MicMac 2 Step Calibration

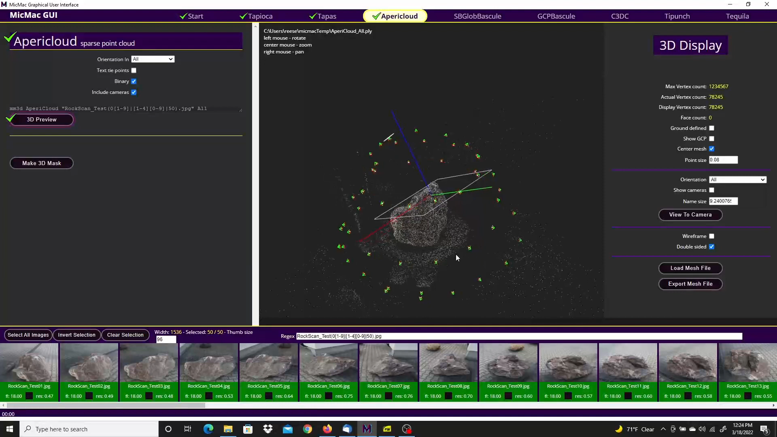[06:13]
You can see the cameras, they form a good pattern. That looks like it's likely where the cameras were.
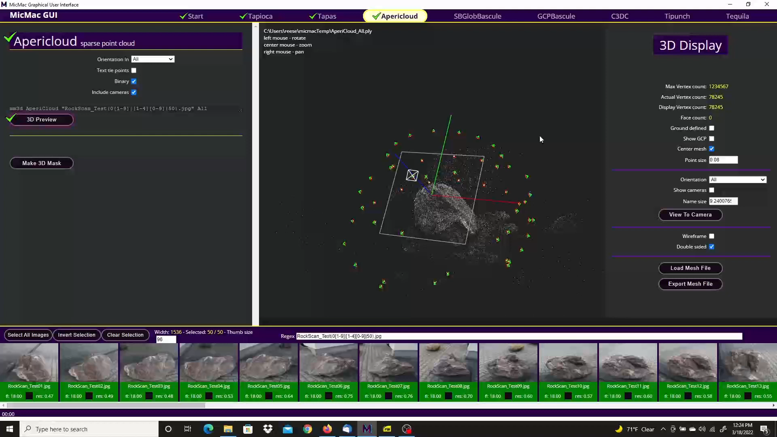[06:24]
But I don't think I want all that background noise.
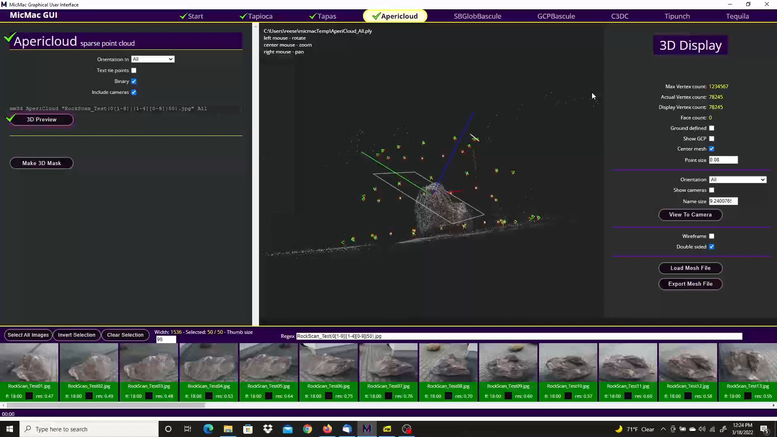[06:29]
So I'm going to go ahead and mask this. Using the mouse wheel to zoom in.
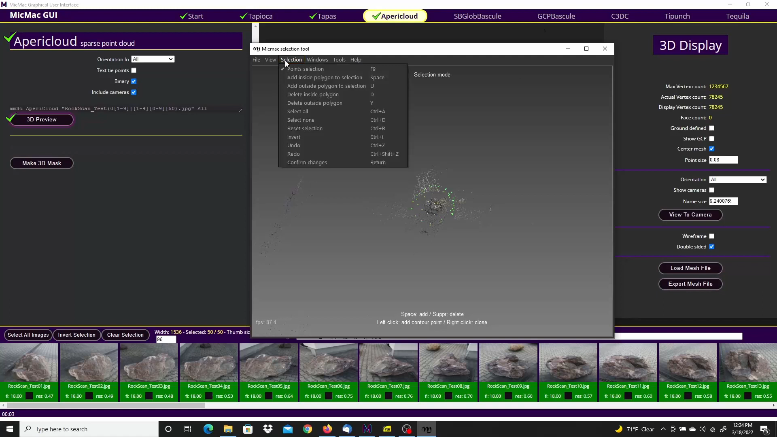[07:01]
Left-click around the area. Right-click to end it. And spacebar to select everything inside. Thing is, with this tool, it's really difficult to see. But the ones that are selected are brighter.
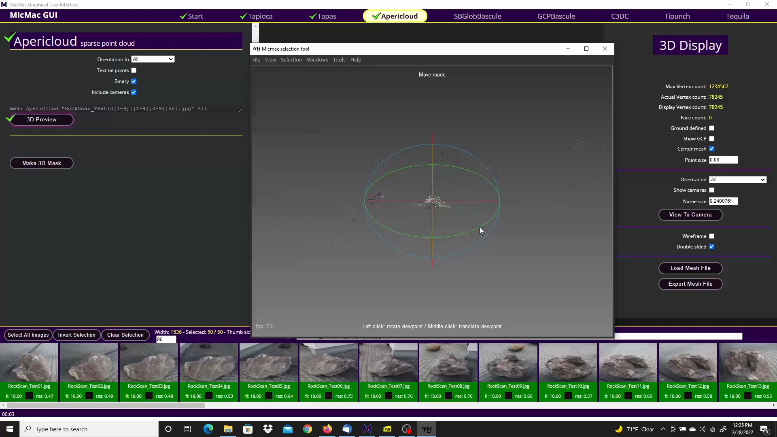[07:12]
I'm going to go ahead. File and save the selection. And exit out of this tool.
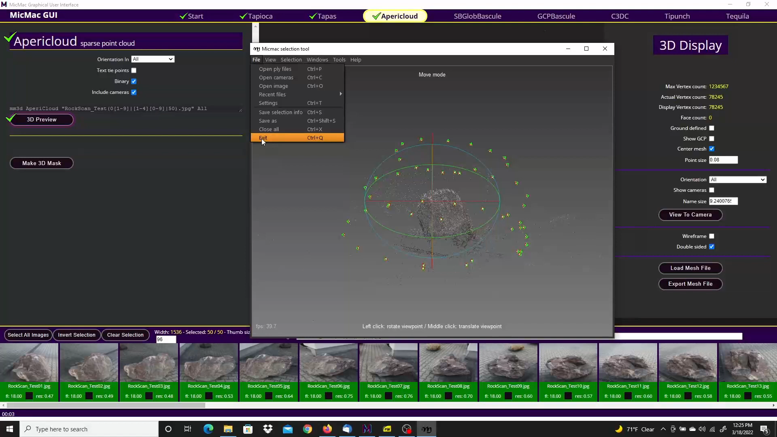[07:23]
Dense 3D cloud. You'll see up here that the mask is already selected to be used automatically.